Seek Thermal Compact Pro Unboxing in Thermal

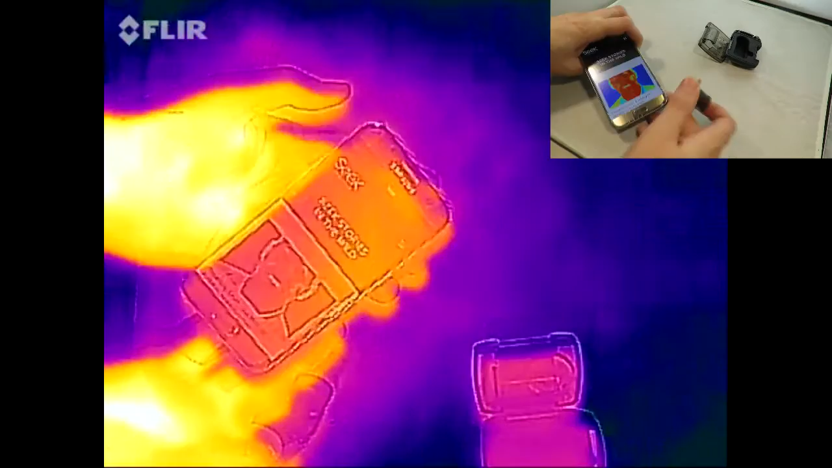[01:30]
So what you're going to need is a phone with micro USB. So my recommendation is the Samsung Galaxy series,
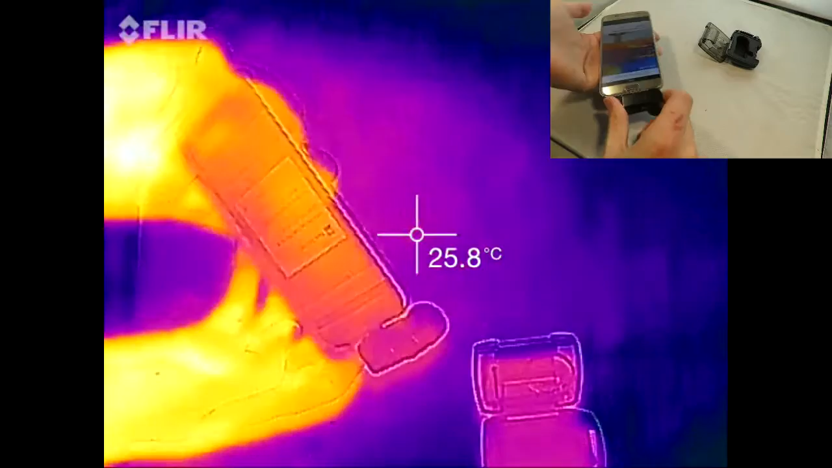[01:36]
On screen: spot 25.8°C
but if like me you have a phone with a Type C port, then you are actually going to need an adapter,
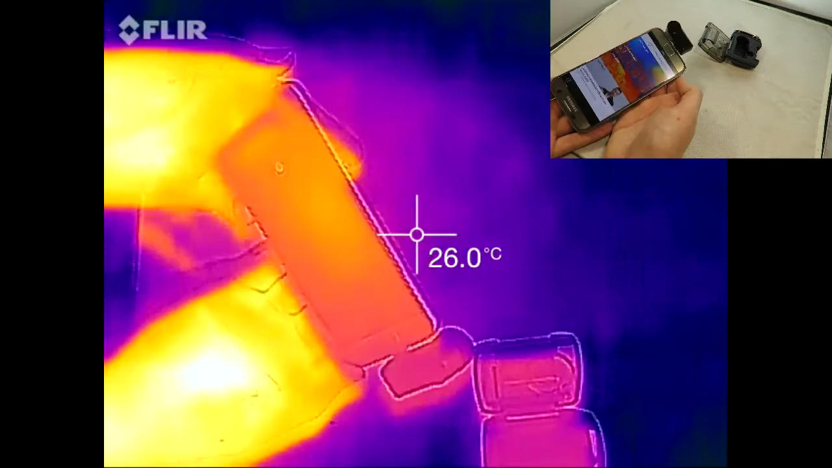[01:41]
On screen: spot 26.0°C
but this unfortunately slows the video down, so you're going to get a much better performance from a phone with native micro USB.
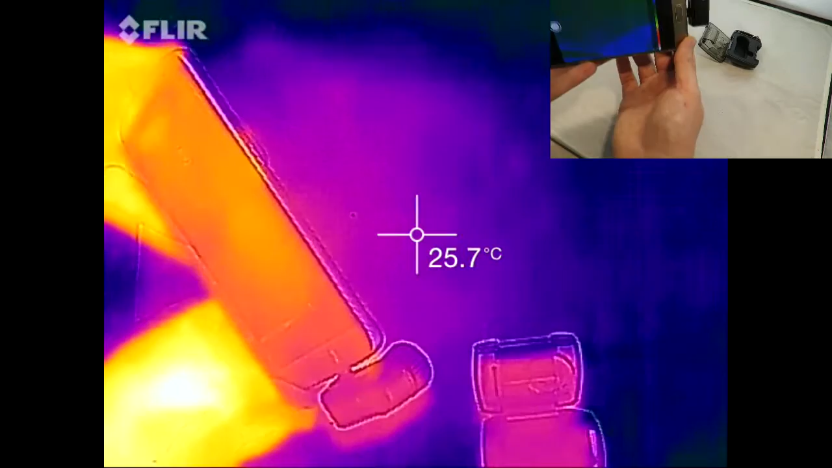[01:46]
On screen: spot 25.7°C
So at the moment you can see it's gone upside down because I was holding the phone a little bit funny, but as I move it around here it goes the right way up.
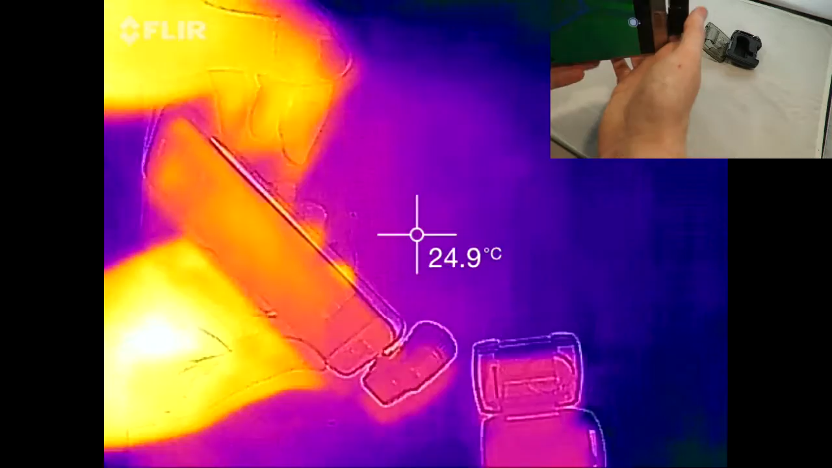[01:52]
On screen: spot 24.9°C
So this is the thermal camera being used with the phone, so all I've done is download the Seek Thermal app and plugged it into my phone.
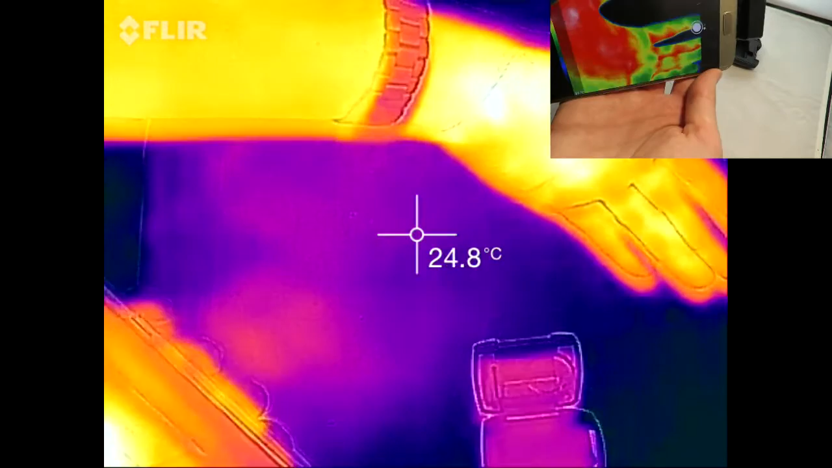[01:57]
On screen: spot 24.8°C
Now the range on this is from minus 40 to 330 degrees celsius.
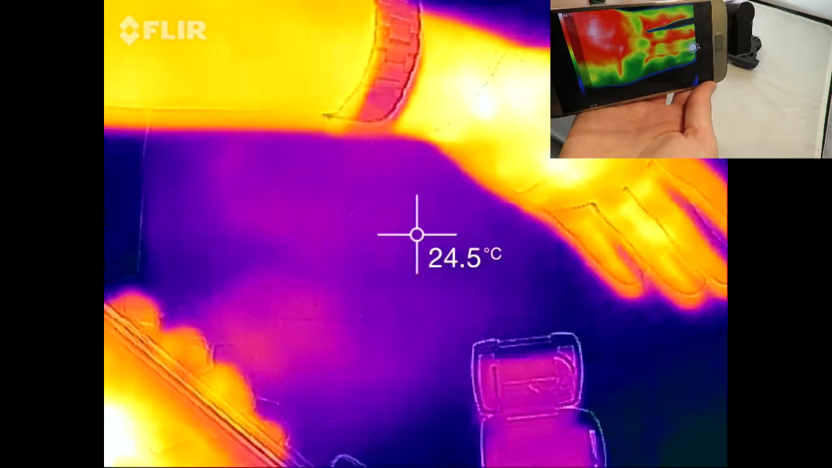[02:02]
On screen: spot 24.5°C
And plugging it into a Type C phone like so,
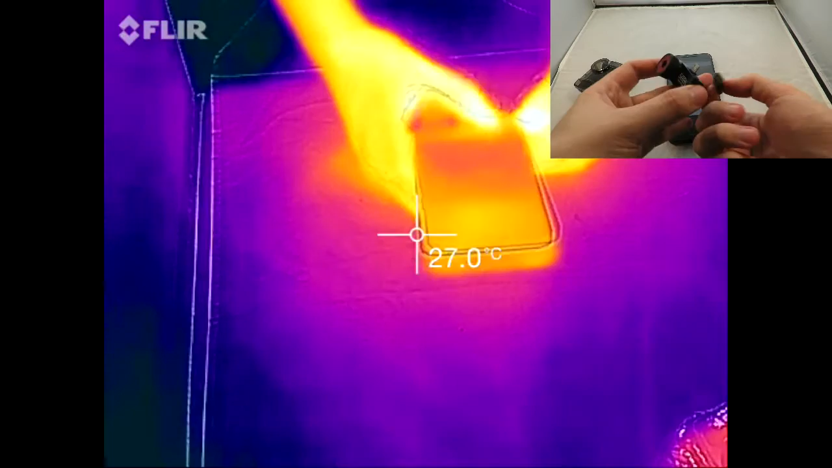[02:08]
On screen: spot 27.0°C
so there's a couple of adapters, there's this Vixing adapter which doesn't actually work, consistently anyway,
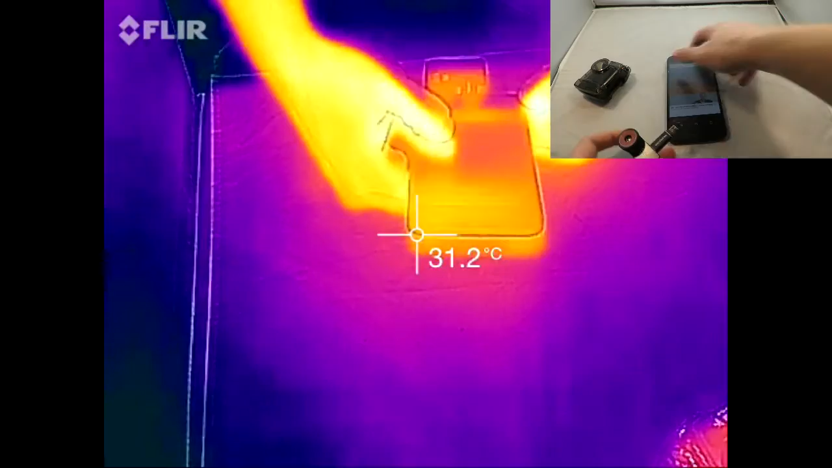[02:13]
On screen: spot 31.2°C
but some adapters that I've used that do work, here's a list for you right now.
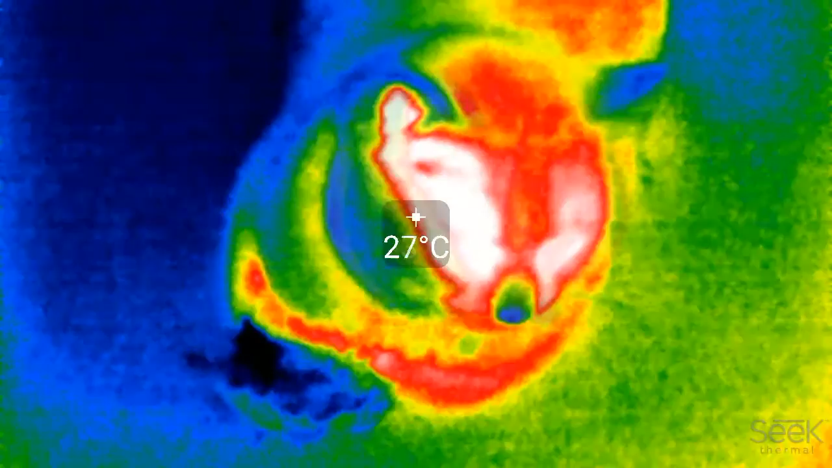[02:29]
On screen: spot 27°C
nice heat spot around the eyes and ears where the fur is a little bit thinner.
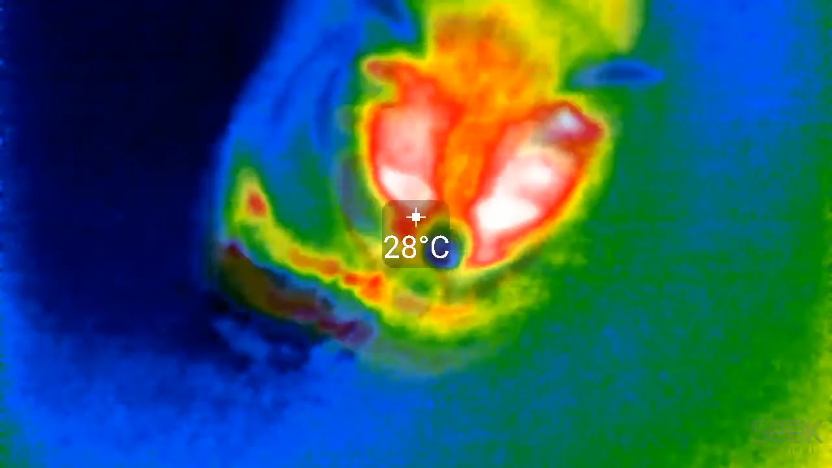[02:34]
On screen: spot 28°C
And you can see it's got a cold nose for temperature regulation as most animals do.
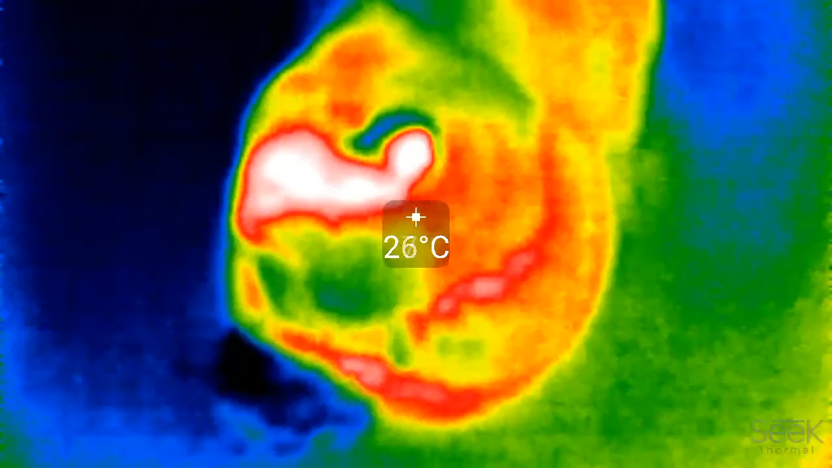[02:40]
On screen: spot 26°C
And unfortunately I had the camera upside down for this, so I've had to flip it upside down so the temperature scale is the wrong way up.